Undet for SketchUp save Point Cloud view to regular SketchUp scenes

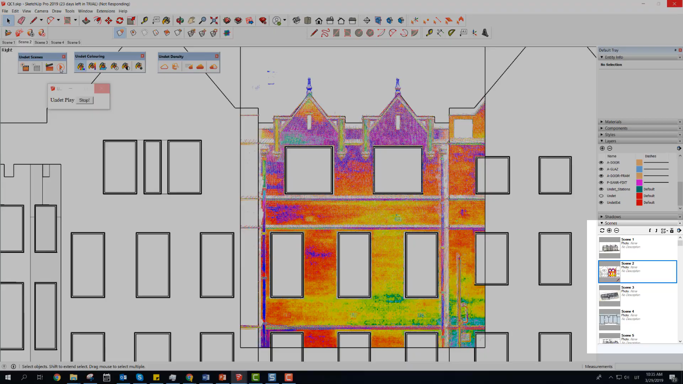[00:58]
Created animation can be captured with your favorite screen recorder.